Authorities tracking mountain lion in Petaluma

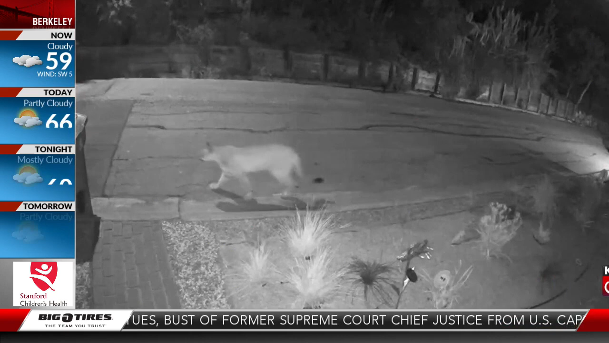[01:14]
is just the most recent mountain lion sighting in the bay area we've seen them uh in